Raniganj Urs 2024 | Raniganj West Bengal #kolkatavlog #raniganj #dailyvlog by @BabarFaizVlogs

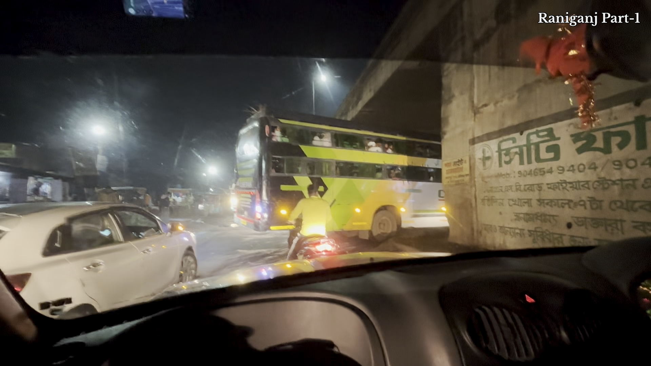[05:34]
तो गाइस फाइनली ये देख सकते हैं रानीगंज का मोड़ है, बस यहाँ से हम लोग राइट लेंगे और रानीगंज यहाँ से स्टार्ट हो चुका है।